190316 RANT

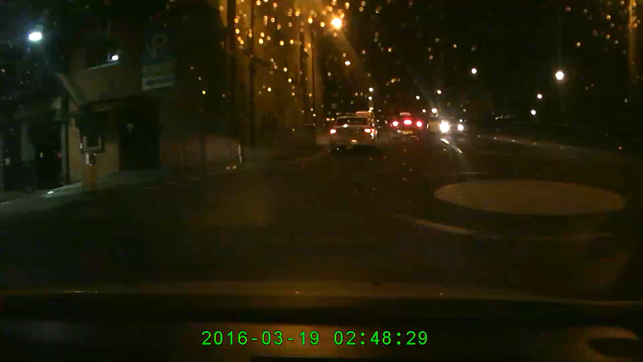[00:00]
Well, it's nearly 10 to 3, and here's a taxi runk, still full of cars. Surprised there's some of the numbers on there.
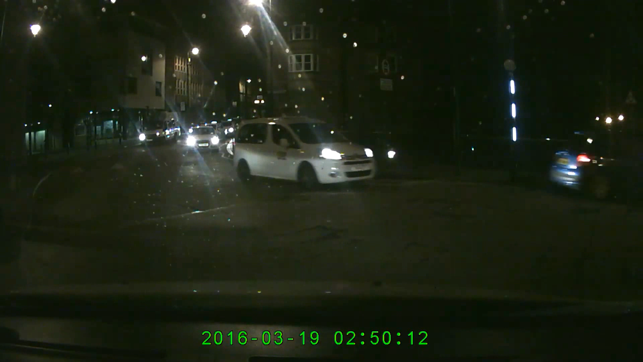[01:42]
Oh, there's a police van. Now, there's a police van ignoring all them cars that can have 3 points per car.